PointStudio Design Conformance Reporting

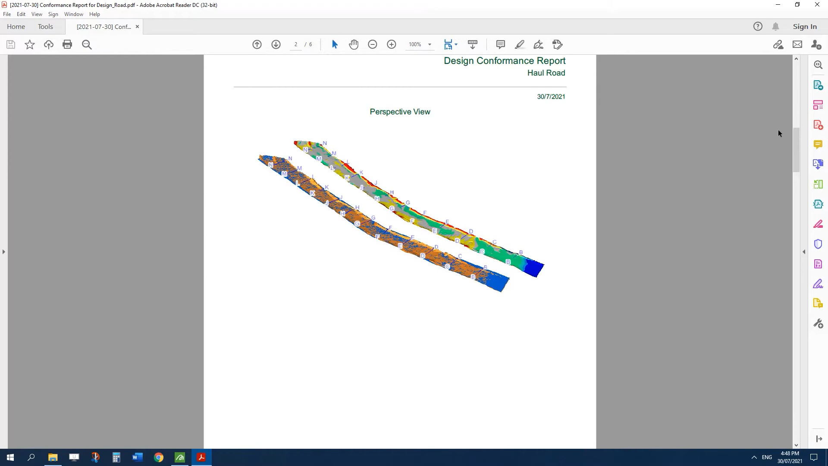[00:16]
Benefit from built-in workflows, advanced analysis and easily customisable reporting.
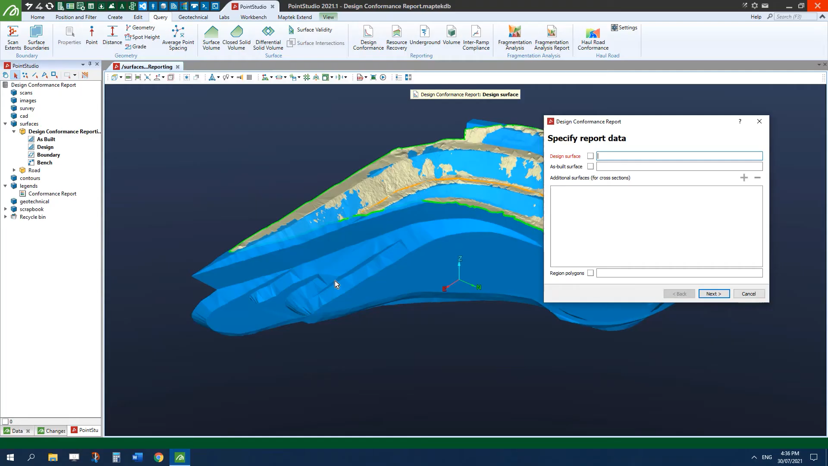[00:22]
Drag and drop surfaces to get started. Set up and save your preferred colour legends that represent your site thresholds.
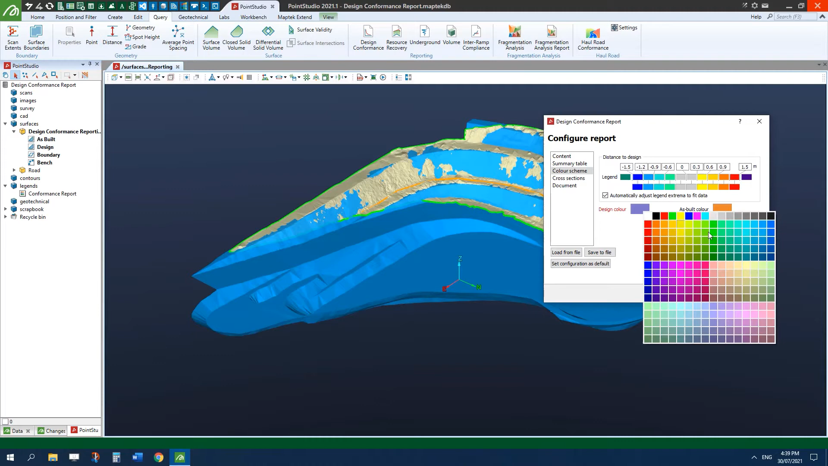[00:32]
Simply configure reports, add logos and save and share customised templates.
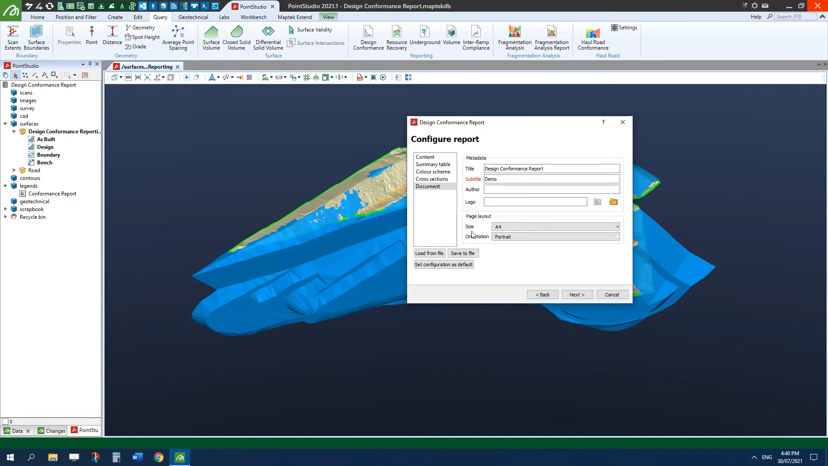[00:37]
Define your report area,
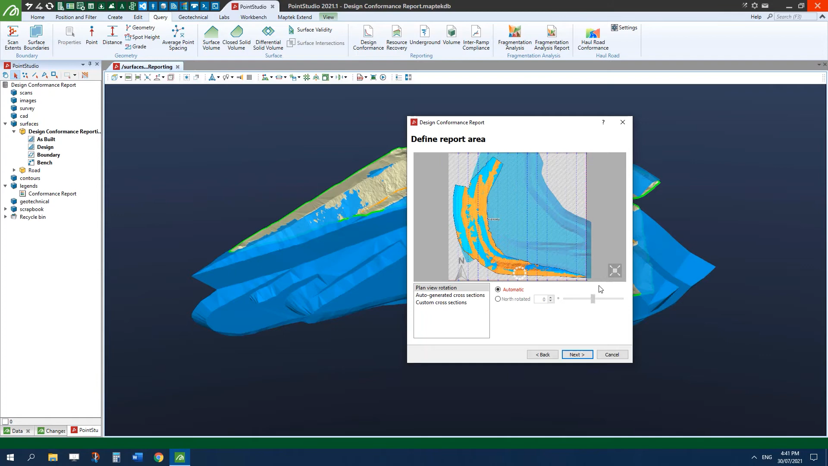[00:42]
rotation and cross-section orientation. Attach photographs and documents.
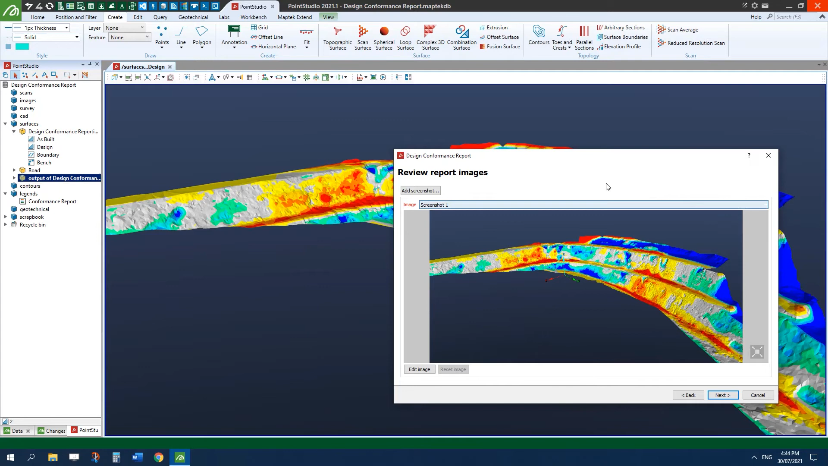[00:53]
And export professional conformance reports. The PDF export summarises sections, reporting on underdig, overdig and percentage of volume variance for each block,
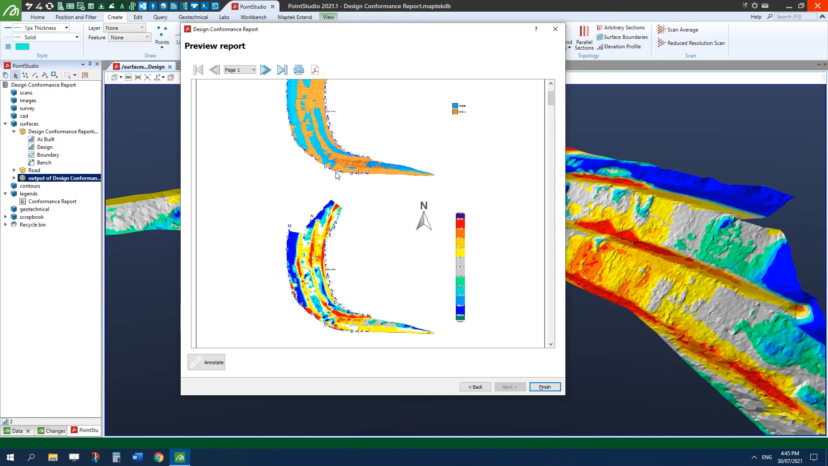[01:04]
providing immediate clear understanding of design conformance.
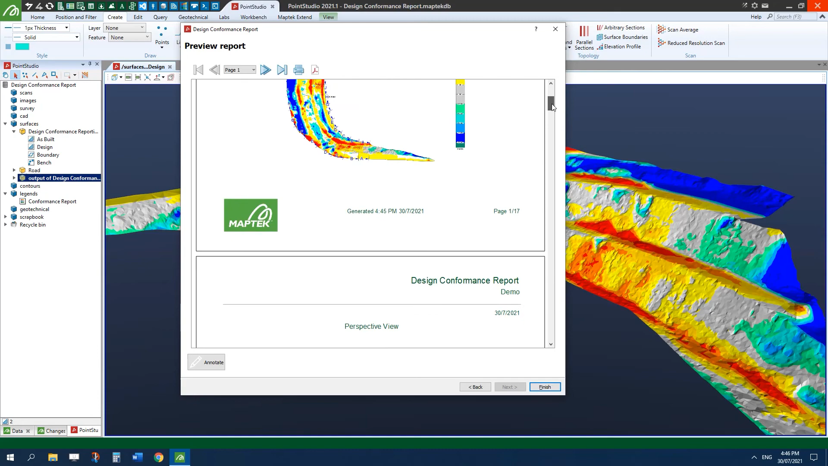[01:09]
Automating design conformance can dramatically improve operational safety and productivity.